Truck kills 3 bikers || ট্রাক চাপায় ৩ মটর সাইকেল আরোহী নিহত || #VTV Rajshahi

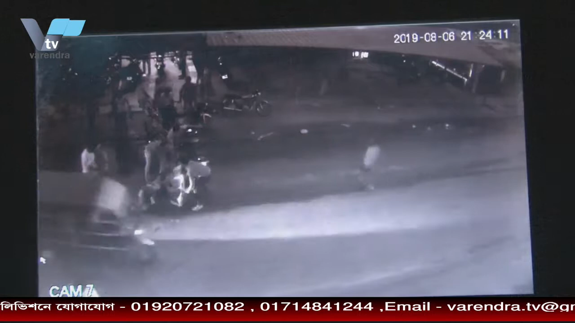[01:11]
ધાકા ખીએ મટરસાઇકેલે તીન આરોહીએ ટ્રાકેર નિછે ચોલ જાય એતે